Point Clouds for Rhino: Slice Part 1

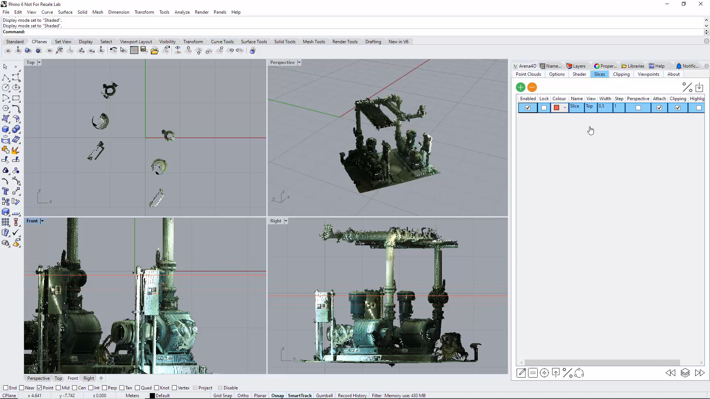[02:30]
lock just in case you're accidentally selecting enable does exactly that slices either on or off perspective view very useful that's showing me in this instance a half meter slice through this pump just turn that back off for a second the attach is used if you're going to be drawings on the slice I'll show it in a second clipping if you imagine if you want to clip in is where you select areas at a point cloud which you may wish to turn off and on save those selections so you
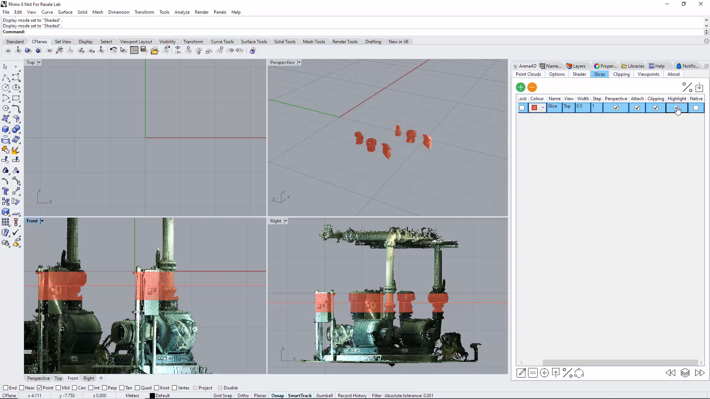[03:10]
can do that that's in another video but the clipping means your selections are respecting the slice highlight again very useful we turn perspective off it actually shows us in the perspective view
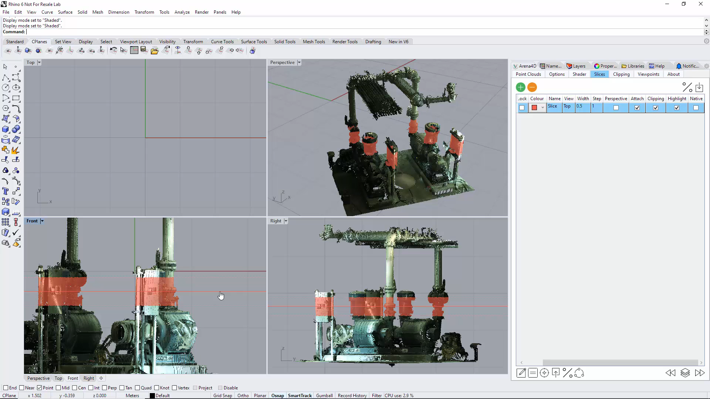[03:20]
where we are where we are where we are there just turn it off a second and native means the slice will also you know cut through rhino
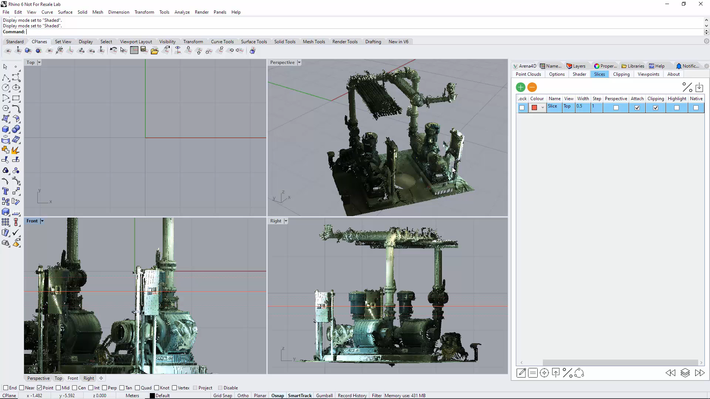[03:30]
objects which I'll demonstrate later on so what I'm going to do here is demonstrate the attach option so you can see here I'm kind of my elevation is roughly half a way up this pump here okay so attach is turned on so what that means is when we do drawing like reverse engineering stuff with Rhino as I now draw you can see here
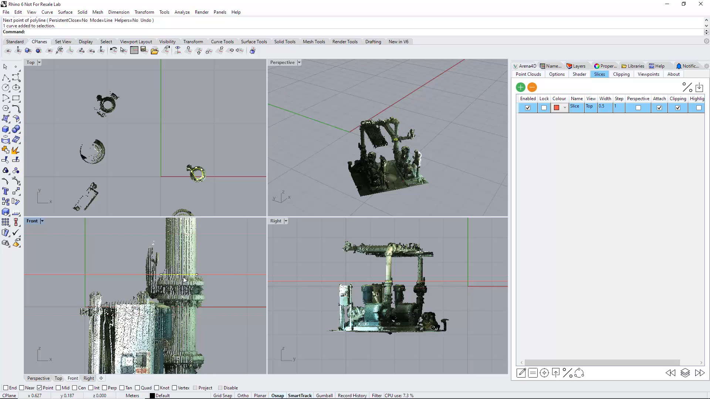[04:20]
so finish that drawing there if I highlight it you can clearly see the polyline is bang in the middle of the slice now if I move the slice higher up over
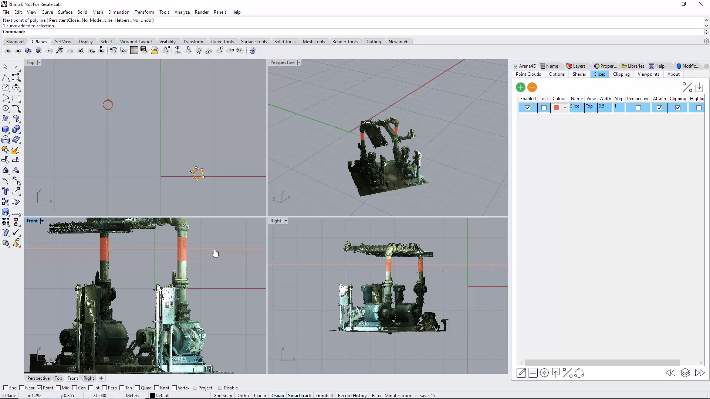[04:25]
here and I'm going to draw on this side so here's the slice just zoom in slightly there just draw on these points I'm not gonna
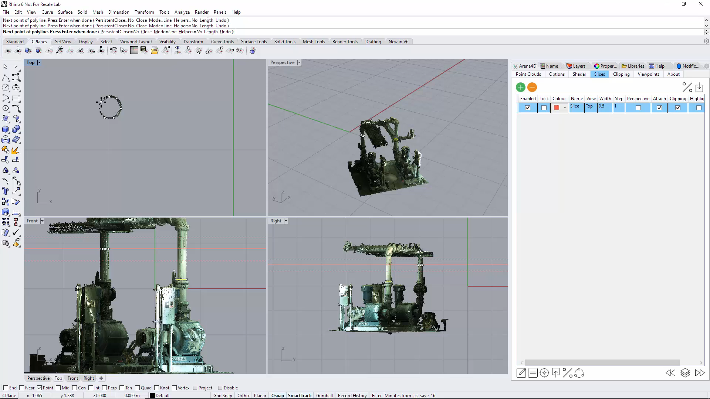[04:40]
spend too much detail here you don't need to be told how to draw in Rhino you can clearly see if I slip both of them or one was where the slice was originally then I started the drawing and the second one is where I move the slice to so what I'm going to do is turn off attach attaches unselected move the slice between the two on this elevation so I'm between these two slices I'm just gonna unselect
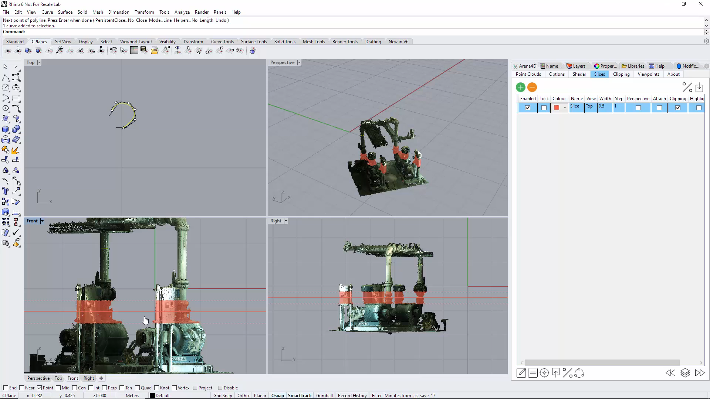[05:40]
the slice now is not being respected it is where already was but this is useful for moving through parts of the point cloud because you may wish to see other areas say here for example and draw this part here but you want it to appear on that exact same construction so that's the the point cloud there we go so here's here's a cube so if I now turn native on I'm going to reattach I'm just going to remove these drawings here so native so what I'll do is if I add
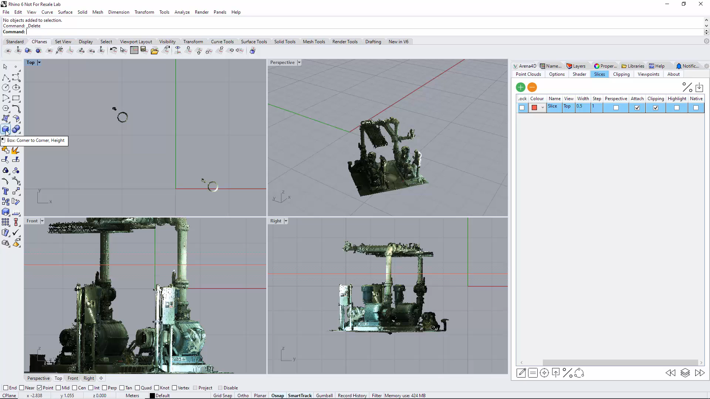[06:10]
if I add a cube here let's move it over the point cloud
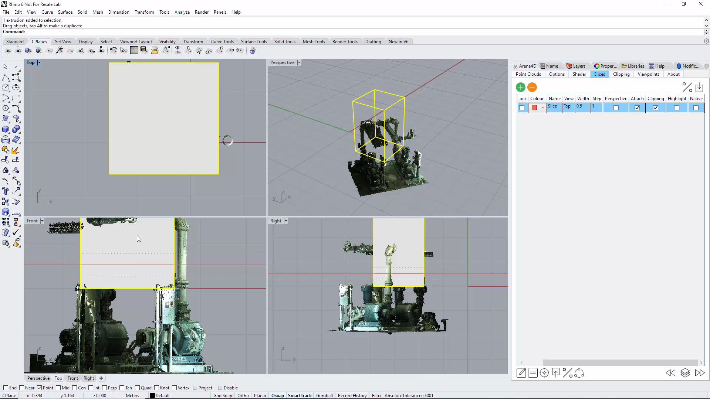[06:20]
there we go so here's here's a cube so if I now turn native on you can see that the slice
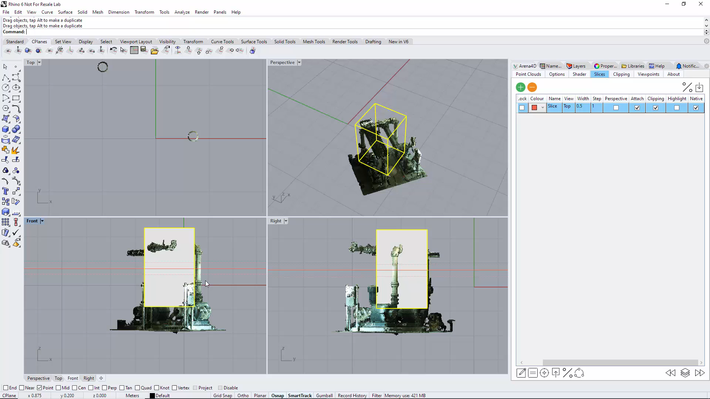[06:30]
as I let me just shake this on if I put perspective on as well you can now see that the slice is actually
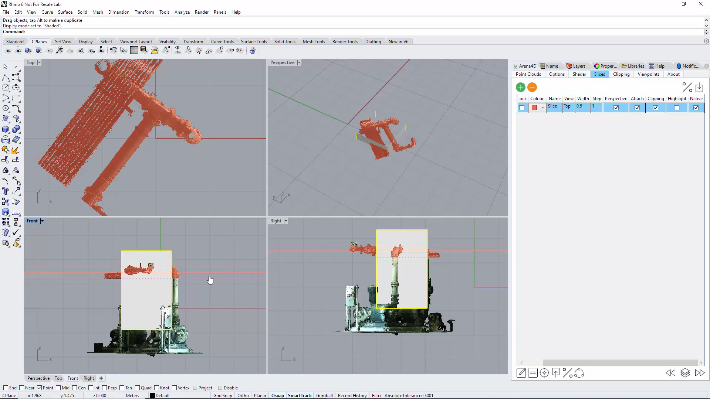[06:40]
slicing through the native rhino object
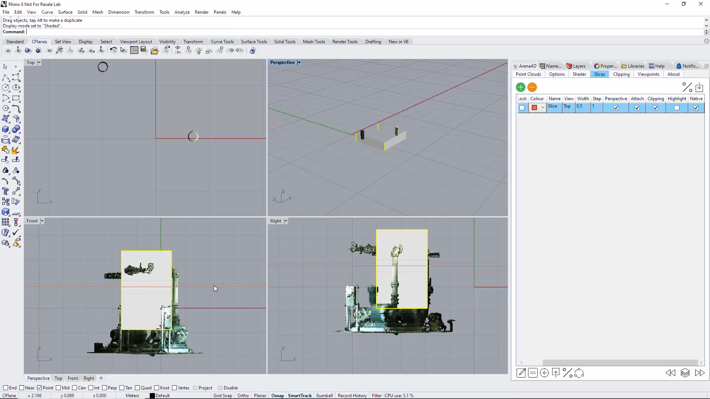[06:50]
obviously as well as the point cloud there there's many more slice options that can be seen here and they will feature in additional slice videos